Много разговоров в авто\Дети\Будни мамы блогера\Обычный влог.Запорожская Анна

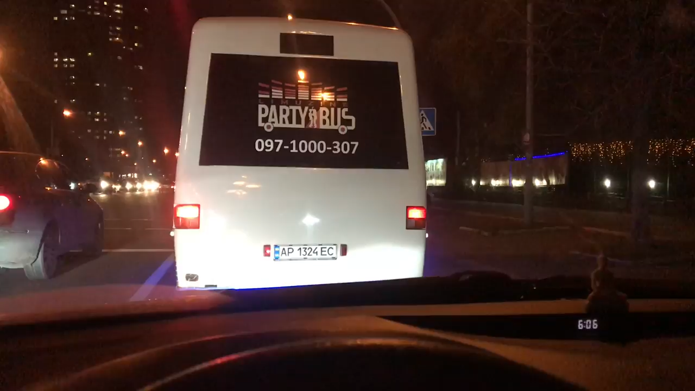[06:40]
Еду забирать Доминику с дня рождения. Подъезжаю к кафе, и вот этот автобус. Где отмечается день рождения? Пати-бас. Там танцы, и все такое. Там симпатичненько. Нику не оставляю на поедание тортика, потому что потом некому будет ее забрать, а у меня мероприятие.
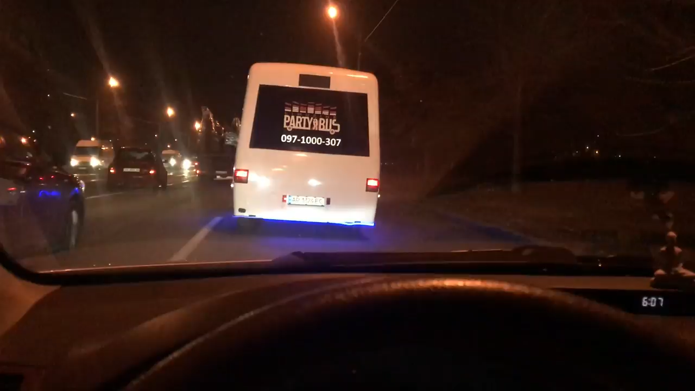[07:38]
Открылась дверь у автобуса, смотрите. Вау.